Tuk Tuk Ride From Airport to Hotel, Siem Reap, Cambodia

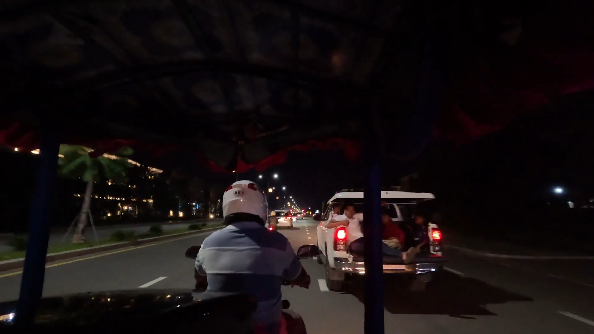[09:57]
car one time. The cars just do whatever they want.